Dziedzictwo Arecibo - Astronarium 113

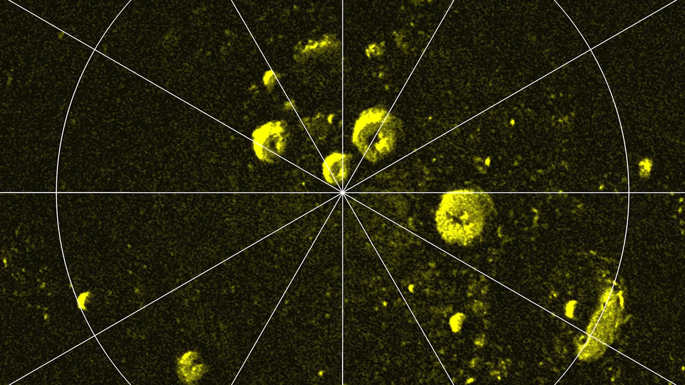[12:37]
Obrazowano powierzchnię Merkurego, obrazowano powierzchnię Księżyca,
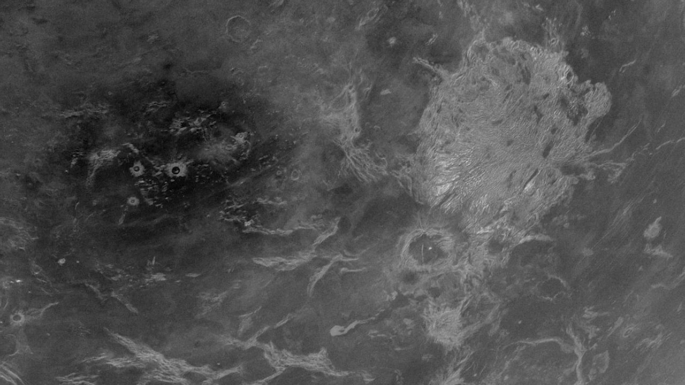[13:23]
Wysyłając w kierunku planety wiązkę elektromagnetyczną, ta wiązka dociera do planety i reaguje, oddziaływuje z podłożem.
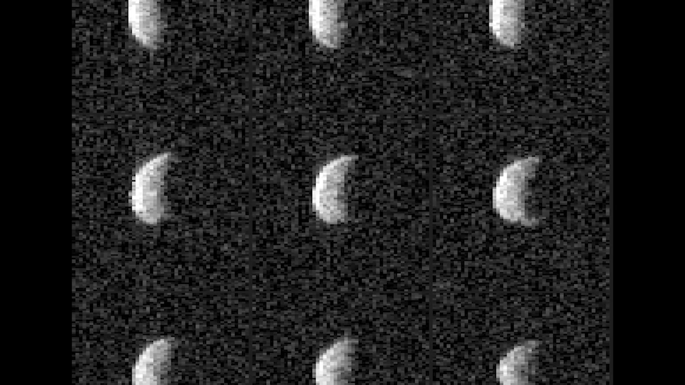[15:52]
– Sygnał radarowy traci swoją moc z czwartą potęgą odległości.